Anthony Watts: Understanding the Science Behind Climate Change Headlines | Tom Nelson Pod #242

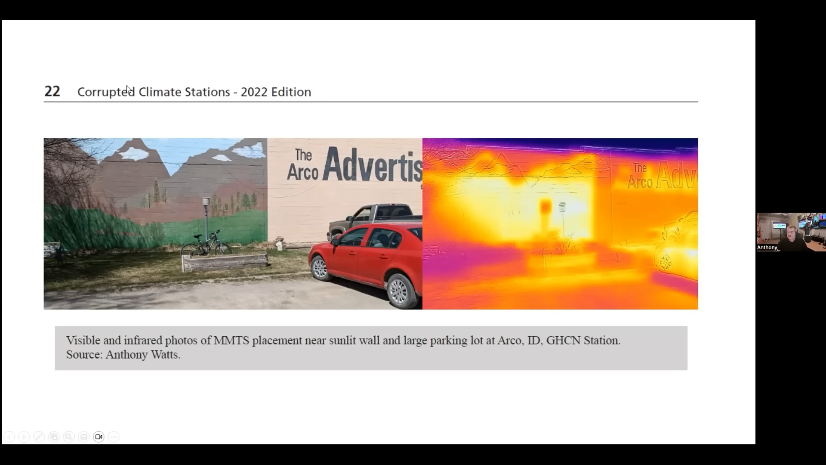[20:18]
This is a little town out in the middle of nowhere, right? But the MMTS is right next to a concrete brick wall. And you can see the sun heating that wall up in the infrared photo on the right. Why do they have it there? Well, if you read the sign on the side of the wall, the Arco Advertiser, that's the newspaper. Why do they have it at the newspaper? Because the newspaper takes on the responsibility of writing down the temperature measurements every day and telephoning them in. They have a warm body involved in this. And so they try to keep these records going, you know, because they think of them as useful.
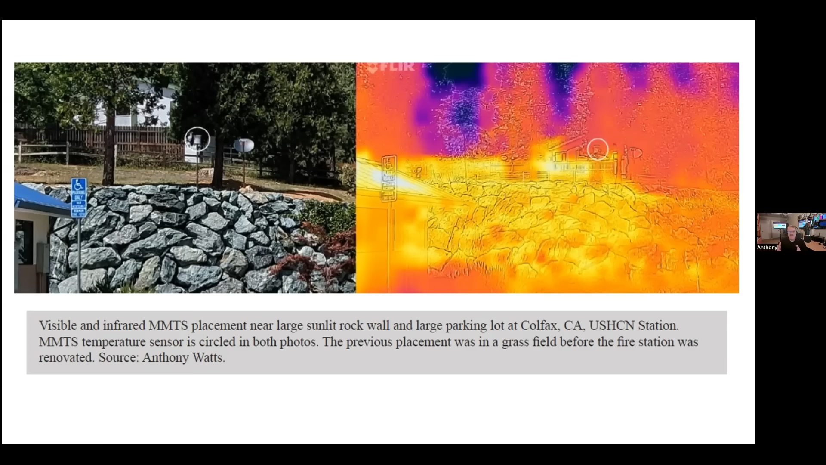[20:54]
But they've been so corrupted. I can't see that they're useful at all. Here's another example, the fire station run by CAL FIRE at Colfax, California. Now, this used to be a Stevenson screen out in the middle of a grass field when I visited it back in 2008.
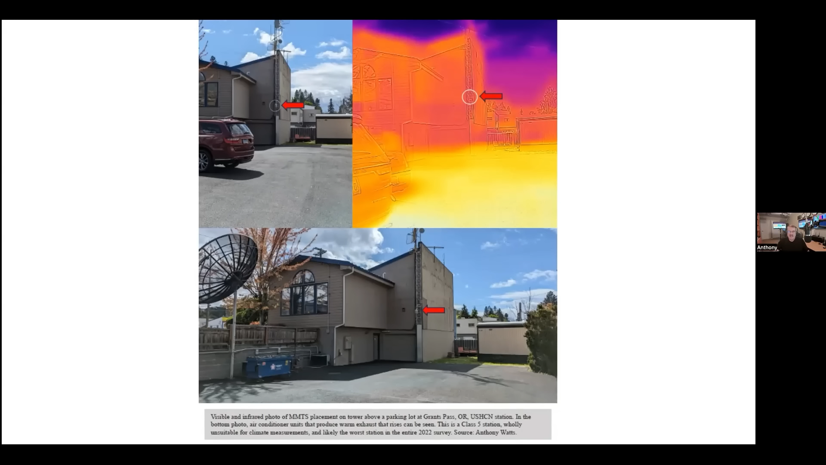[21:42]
it's got a whole fan club over there of air conditioners, right? All of them dumping their waste heat into the area where the temperature sensor is. It's a great place to measure climate if you want to assume that the climate is getting hotter by us. This one is at a radio station, Grants Pass, Oregon. I actually know the chief engineer there. And he told me he was so upset about the temperature readings, probably because he followed my work back in 2007 and 2008. He was so upset about the temperature readings that this particular MMTS sensor on the side of the building above the parking lot was producing. He called the National Weather Service in Medford, Oregon, and he asked them to move it. They would not. They refused.
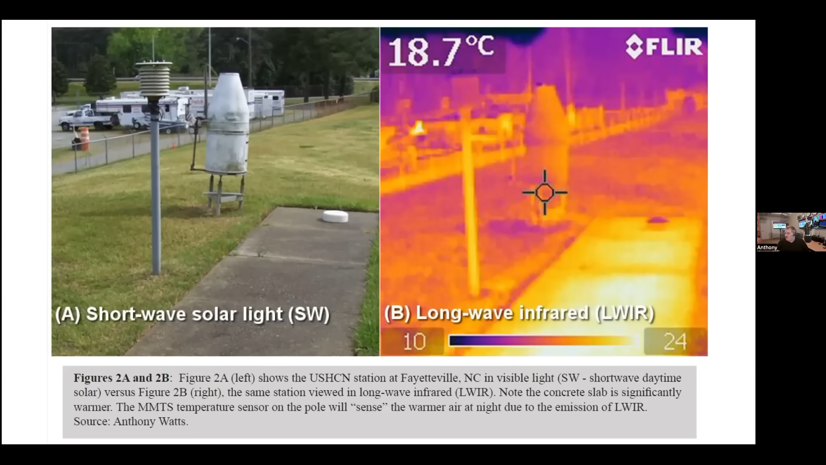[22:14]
On screen: spot 18.7°C
And so this thing is still producing crappy temperature data in a place where it shouldn't be measuring temperature at all.